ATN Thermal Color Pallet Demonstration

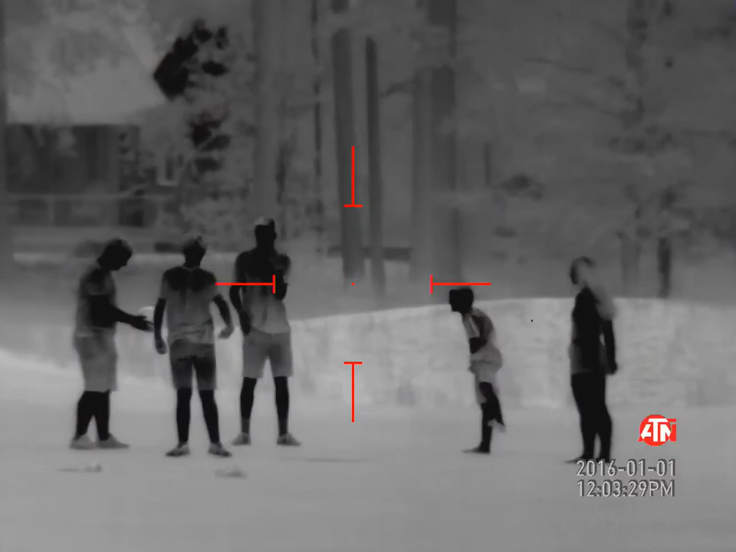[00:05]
with black hot kids playing on the golf course
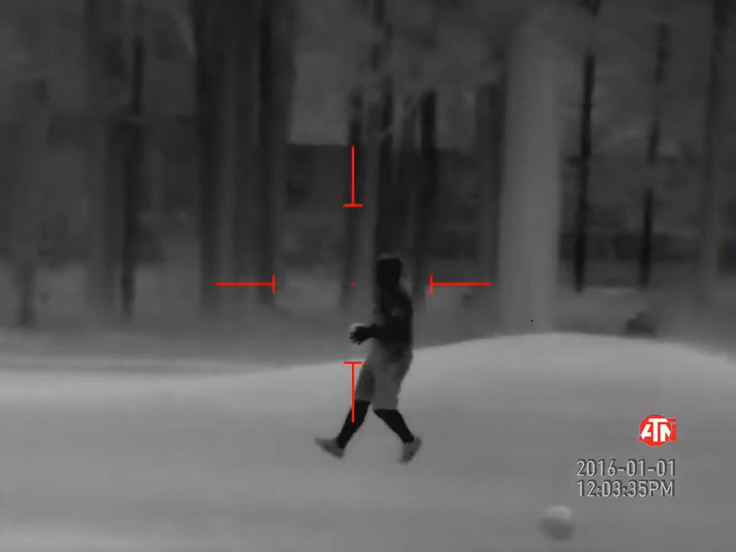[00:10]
little volleyball late in the evening clarity is exceptional distance roughly about 110 yards but just goes to show you what this scope is capable of and
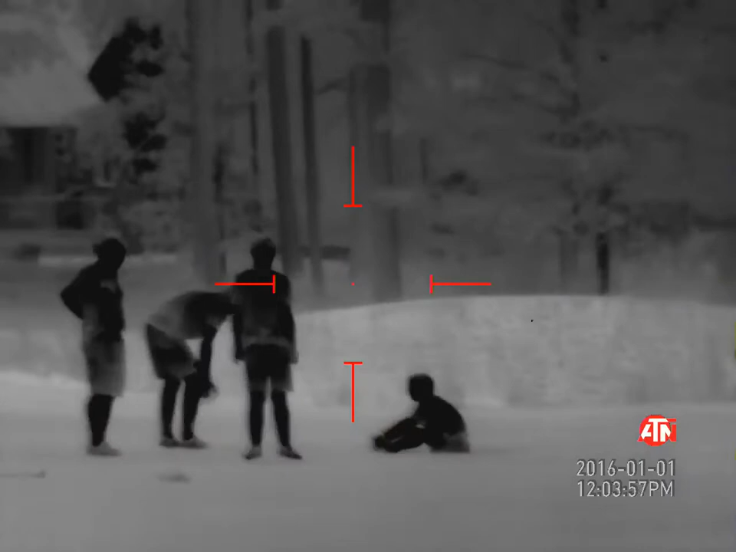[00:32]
making it quite easy when hunting predators
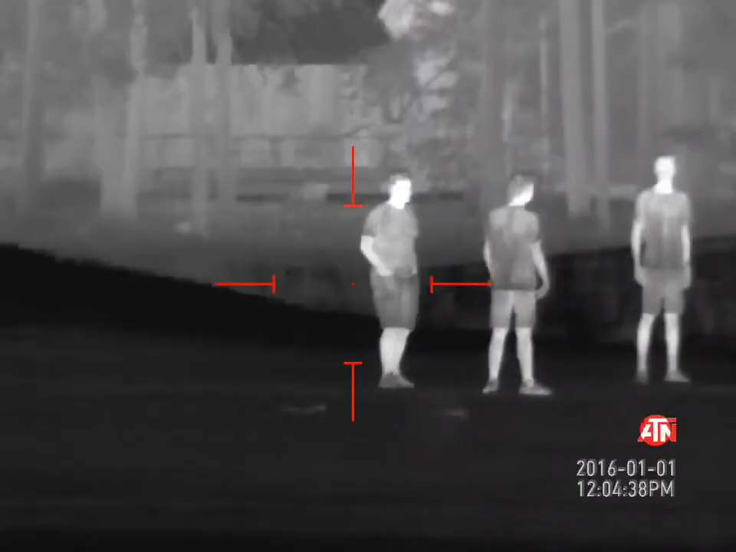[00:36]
now we've got it on white hot observing
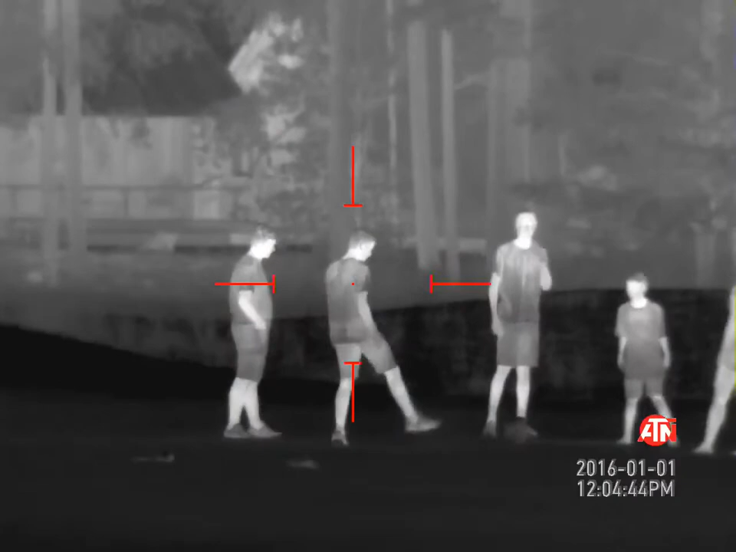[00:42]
see the contrast still exceptional I still personally prefer white hot let's take a look at a few of the other color palettes available
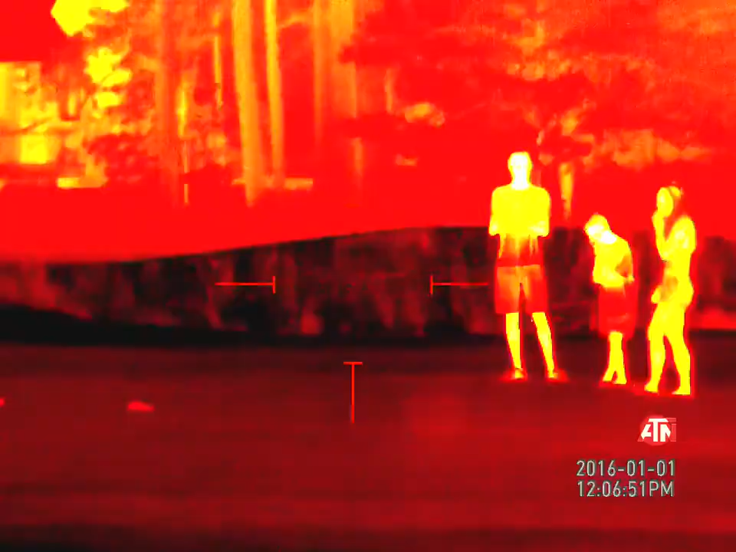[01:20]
I've got this on Globo this
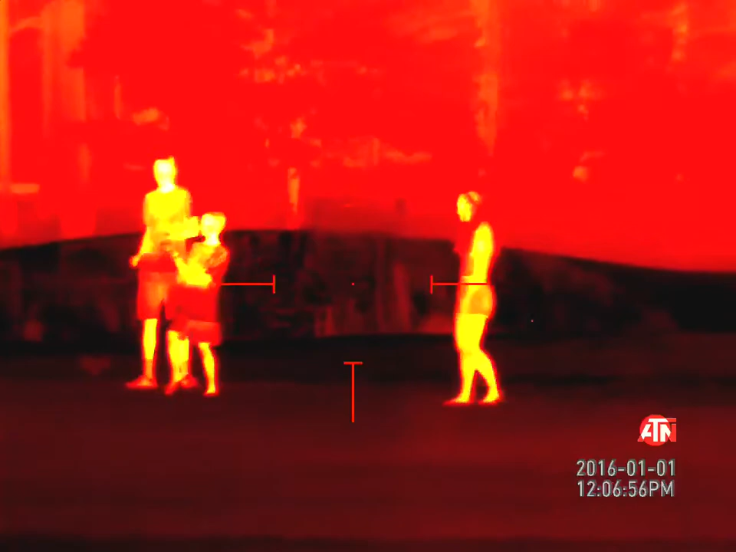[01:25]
is a unique one and have to change the color of the reticle to gray
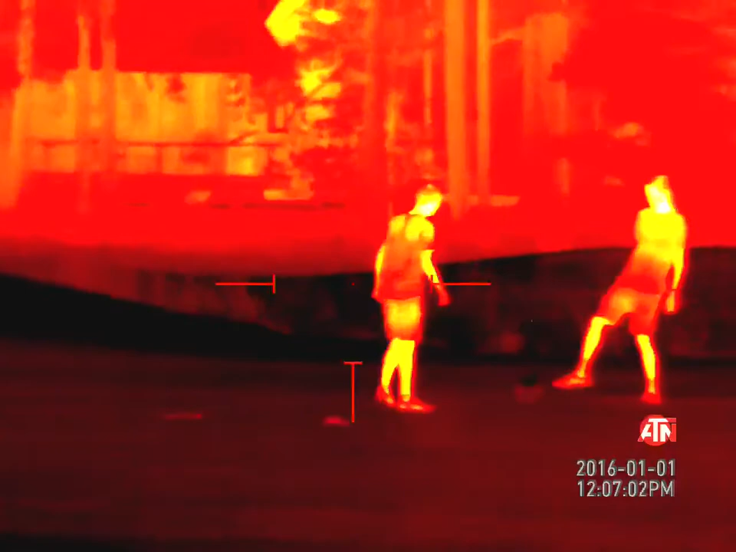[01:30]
in order to see but if everything is fairly
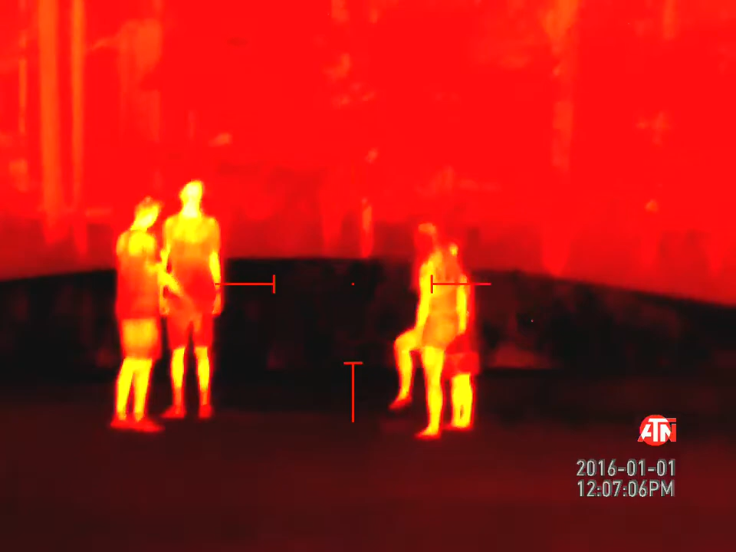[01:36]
cool you can see the hot white of the faces extremely well
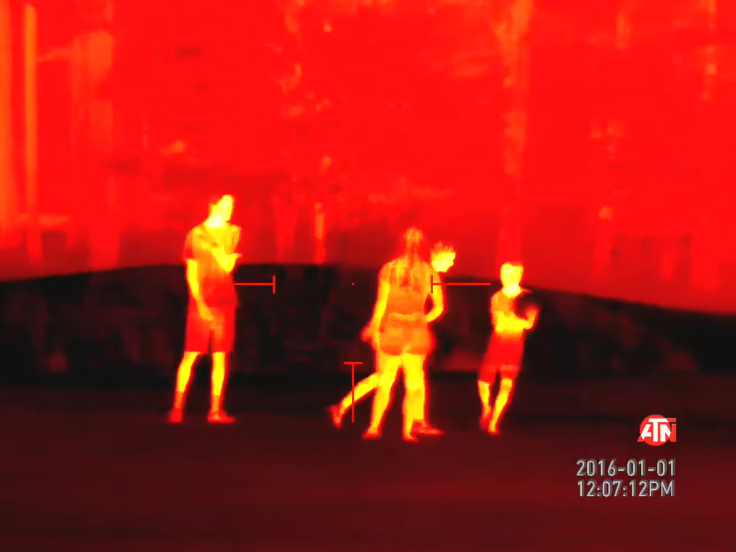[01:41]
with the thermal coming through the clothing of the kids playing on the golf course
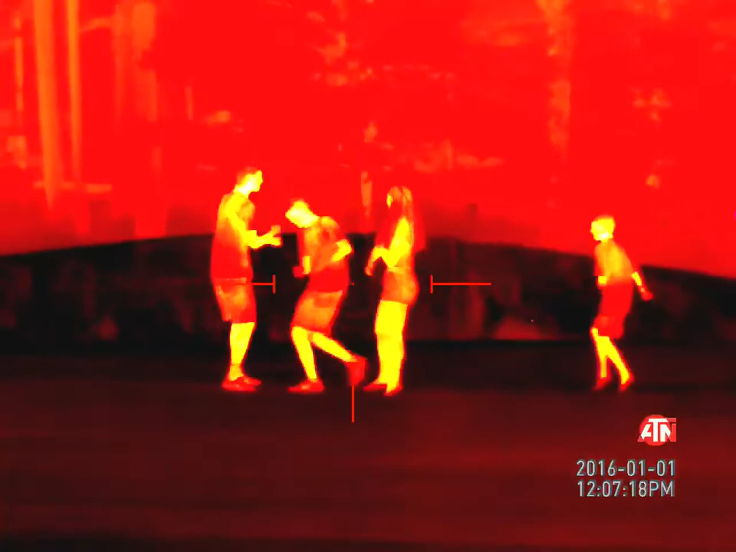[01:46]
right now but one that could be utilized in
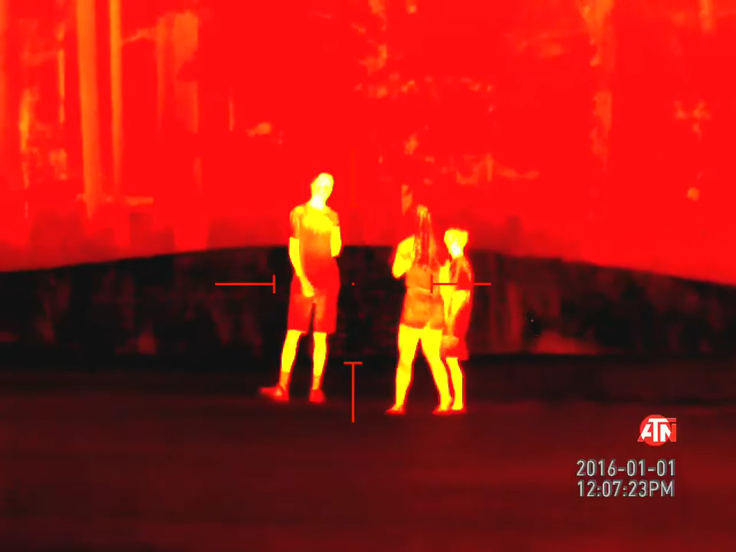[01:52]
the field if you desire got it on fusion now
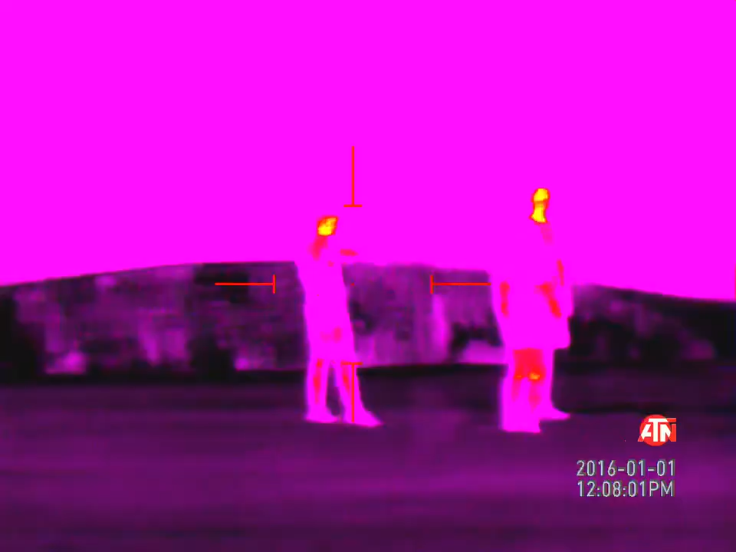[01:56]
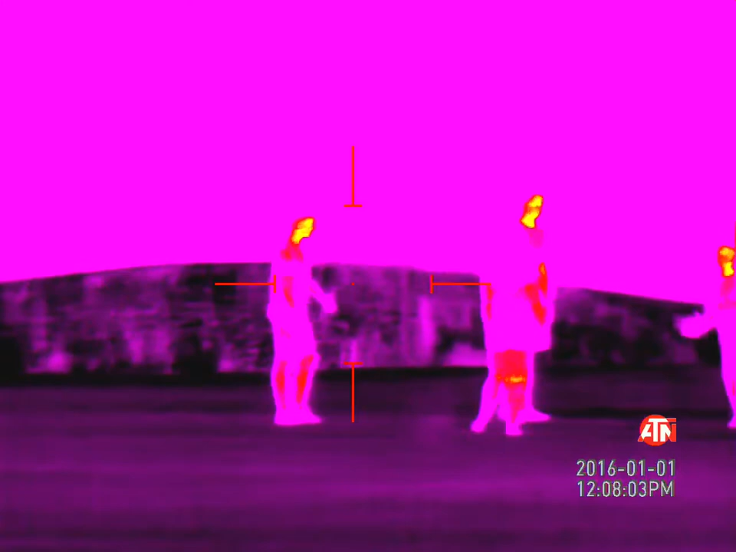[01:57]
which I absolutely hate
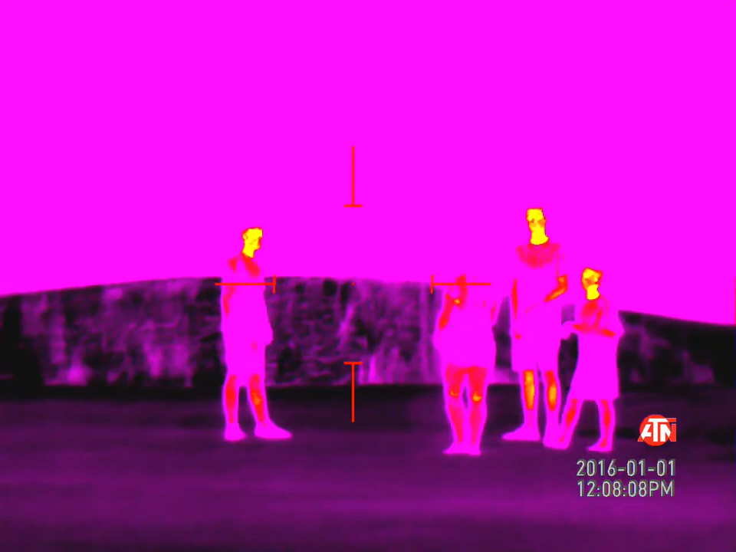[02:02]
as you can see the differentiation here of just the faces
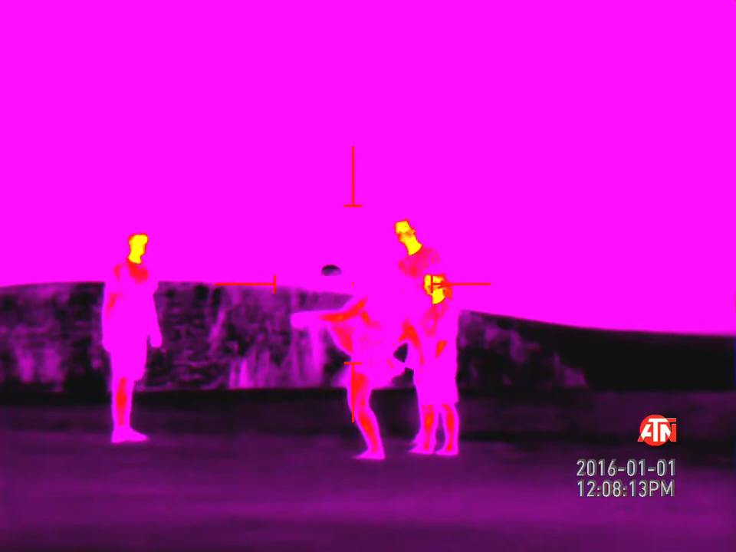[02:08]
of the individual's contrast of everything else really not there and really the
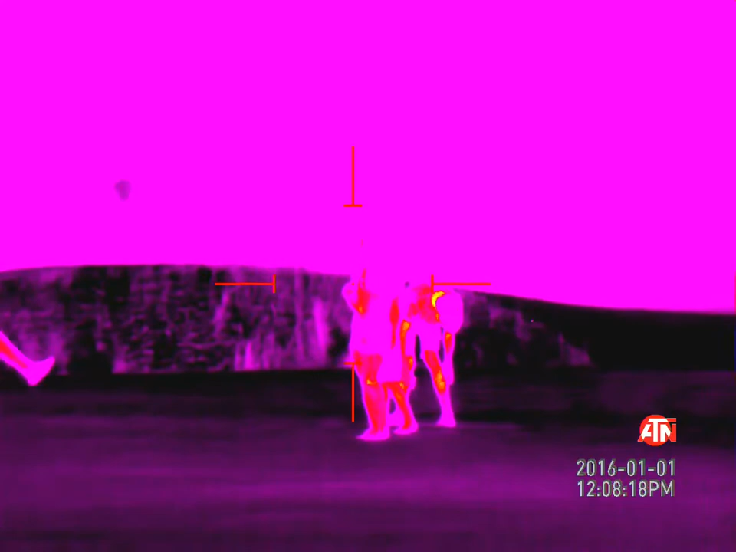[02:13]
only thing you're able to see extremely well is the hot weight of their face
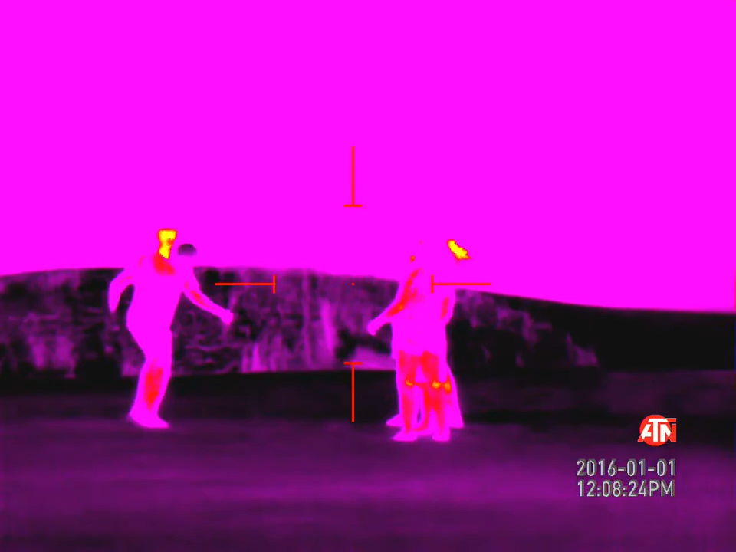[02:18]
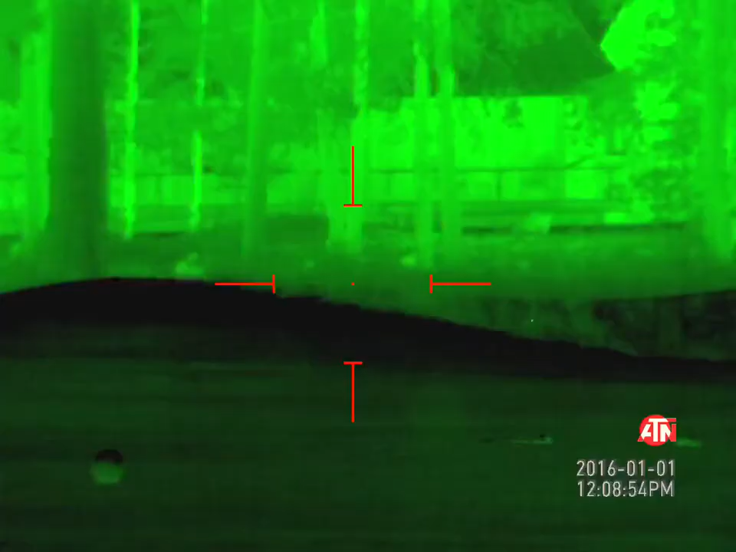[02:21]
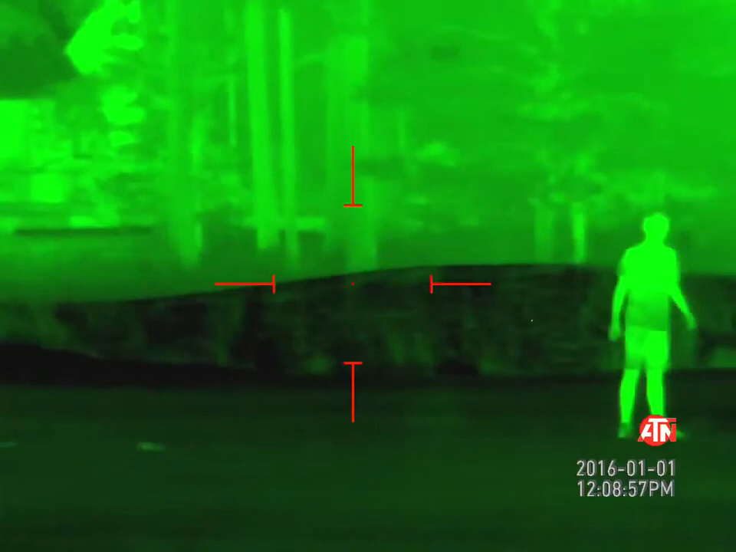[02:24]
got it on green hot and as you can see I
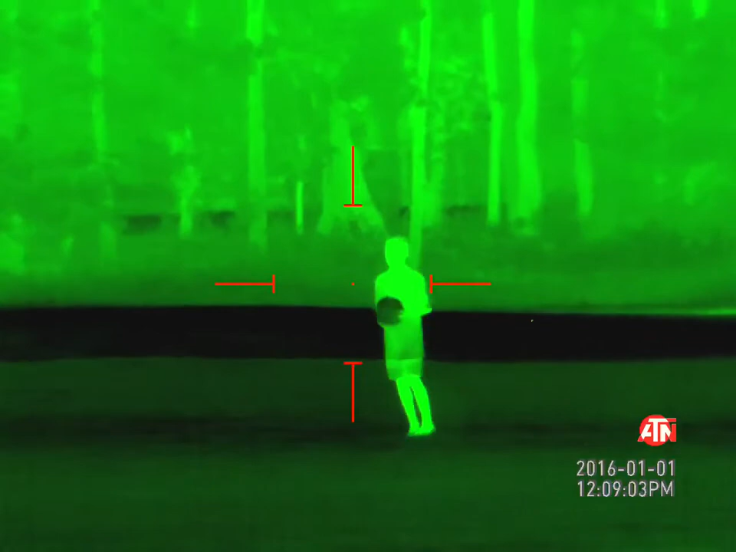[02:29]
don't think this differentiates anything the human was standing still out
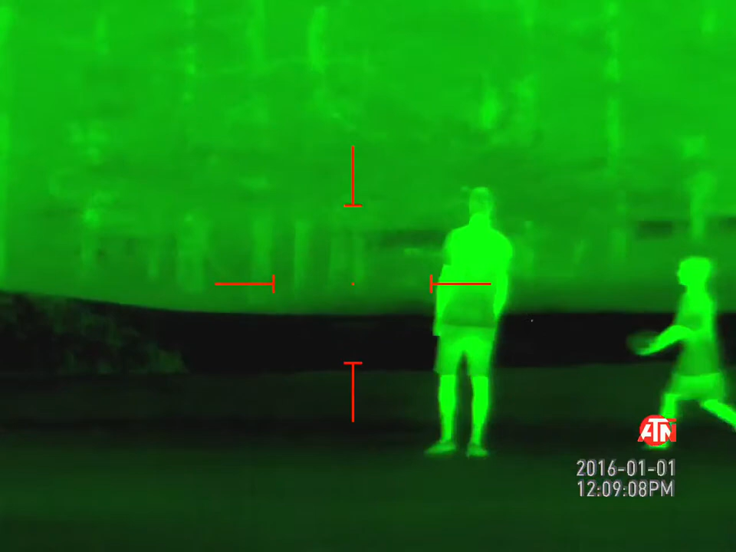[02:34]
beyond 150 to 200 yards out there beyond in the tree line
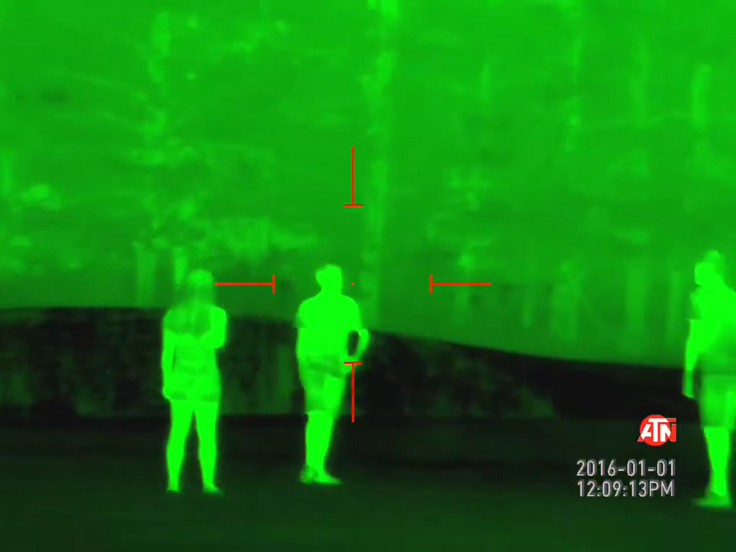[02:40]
it would be not quite as easy as some of the other color
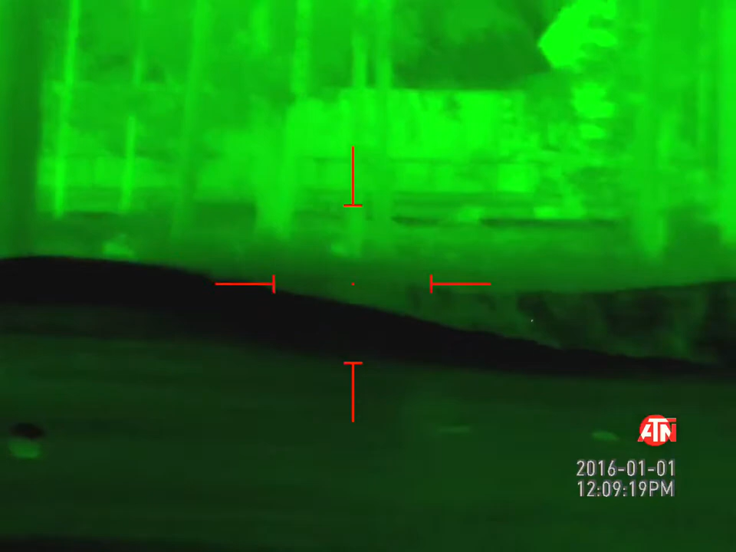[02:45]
platelets available and this is hot green this
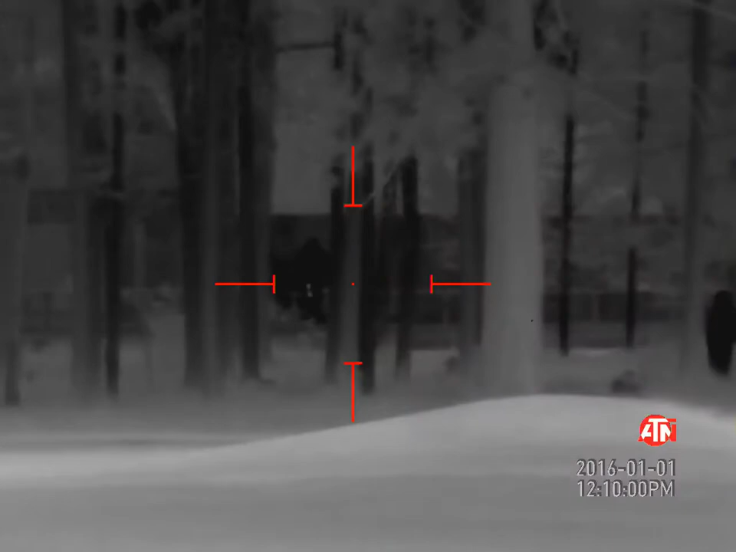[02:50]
is black hot again one of my favorites next to white hot you can start to see some people coming out to look for golf balls and moving around here on the golf course one thing that's nice about this is and that right there is